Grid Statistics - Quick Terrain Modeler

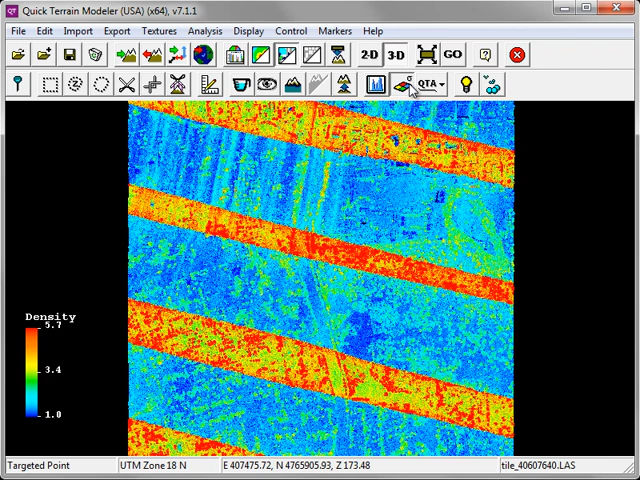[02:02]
This time we'll choose to generate the z deviation.
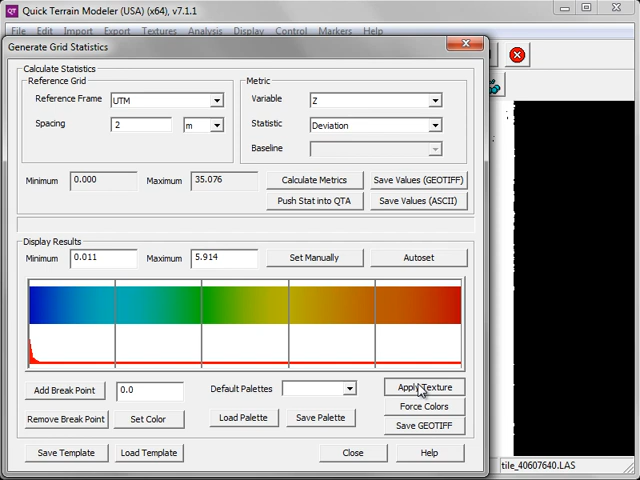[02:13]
If you've generated more than one grid statistic and passed it through to a texture, you can toggle on and off those texture layers by going to the Texture menu and choosing Show Hide Textures.
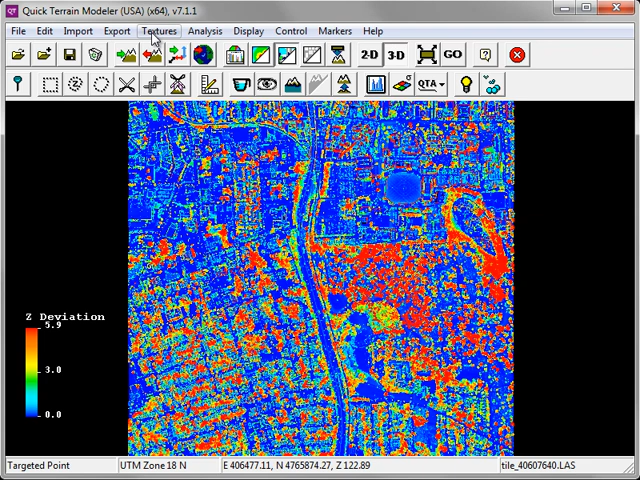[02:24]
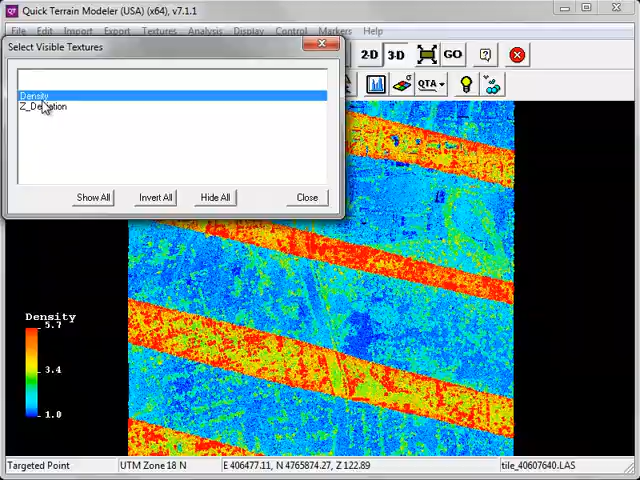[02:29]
You'll notice that the z deviation layer does an excellent job distinguishing between buildings,
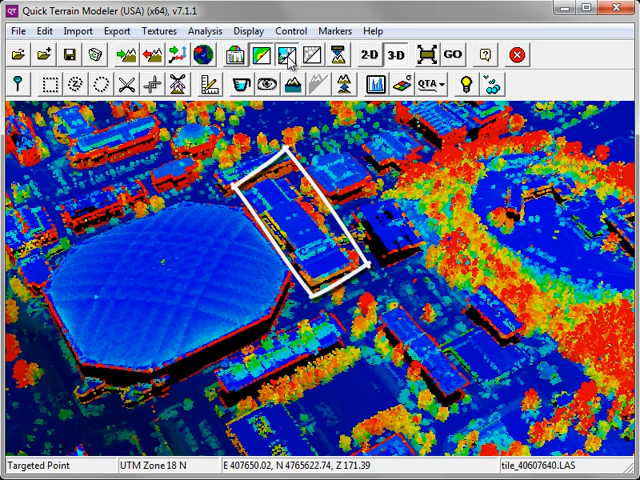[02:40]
where there's relatively low z deviation in the point cloud, and trees, where there's a high amount of z deviation in the point cloud.
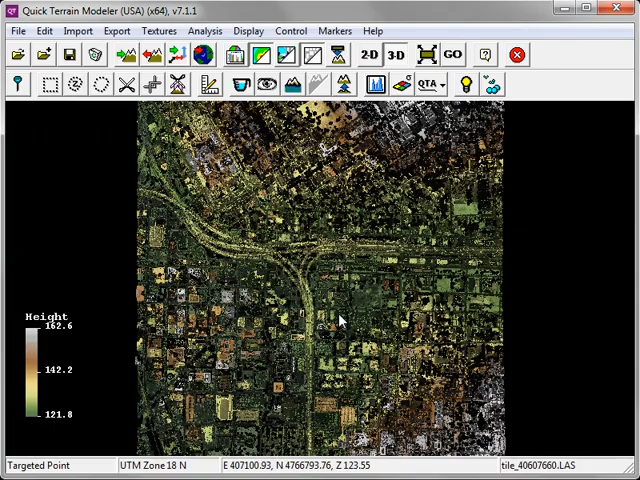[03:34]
Now if I zoom into my model, and hold down the Shift key to query a point,
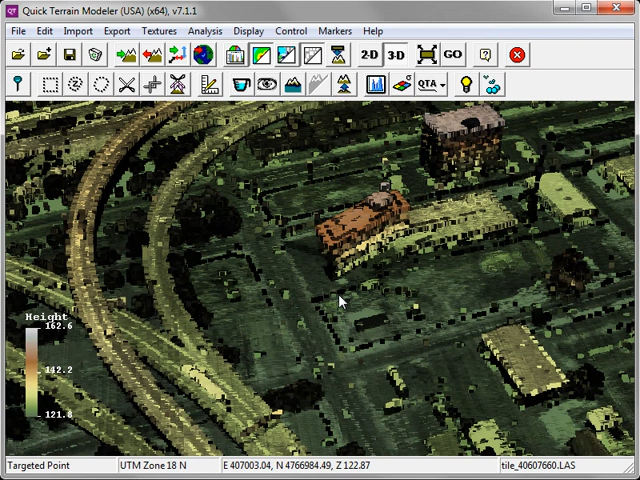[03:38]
you'll notice that in the Point Query window, the grid statistic has been added as a lost attribute.